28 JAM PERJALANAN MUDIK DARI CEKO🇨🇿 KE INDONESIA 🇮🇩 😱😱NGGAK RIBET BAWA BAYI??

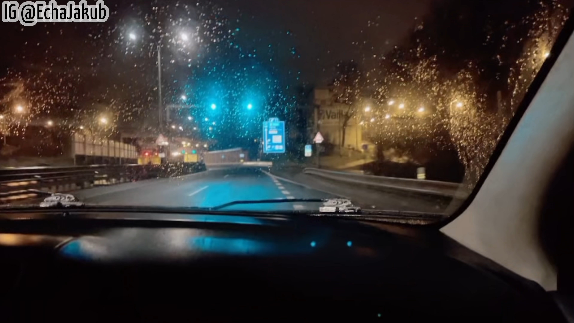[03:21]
Dan sekarang kita udah di jalan teman-teman, bismillah ya. Dan jalannya itu sepi banget karena ini tuh baru jam 1. Jam 1 malam.
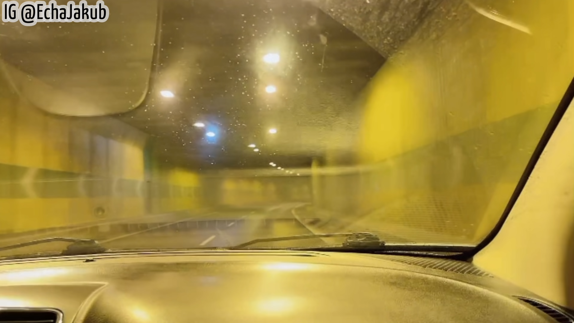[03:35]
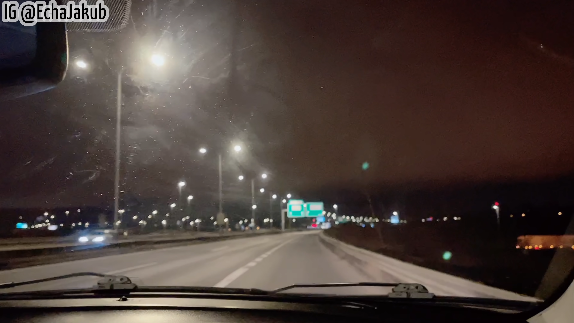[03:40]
Dan sekarang kita udah sampai Praha teman-teman. Tapi masih belum sampai bandara sih, cuma masih baru sampai Praha aja. Bentar lagi 35 menit kita sampai di tempat parkiran. Kita udah nyampe di parking place-nya teman-teman. Kita mau naruh di mobil di sini
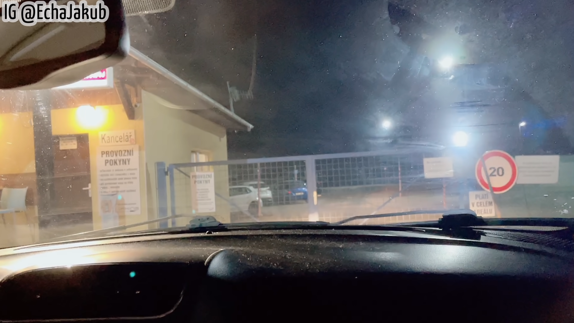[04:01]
biar nanti pas kita balik dari Indonesia kita langsung ada mobil di sini nggak perlu jemputan.